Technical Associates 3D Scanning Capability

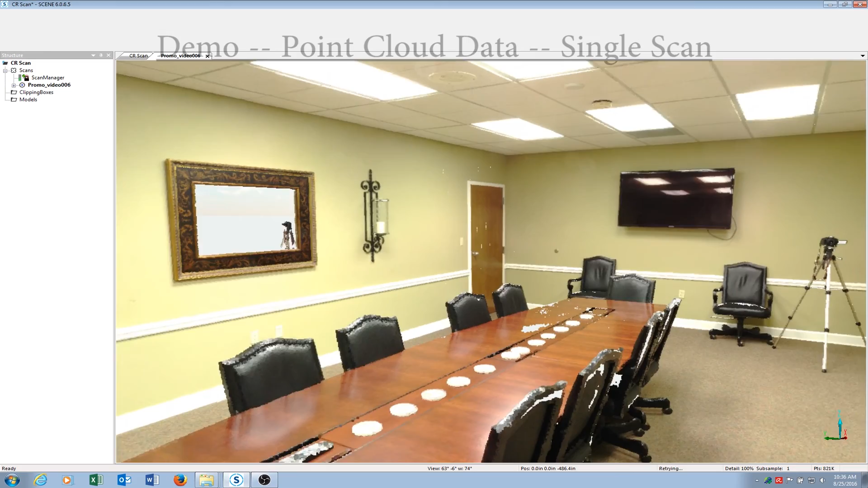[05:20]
Shown is the pictorial data collected from the Farrow Focus 3D-X130 scanner.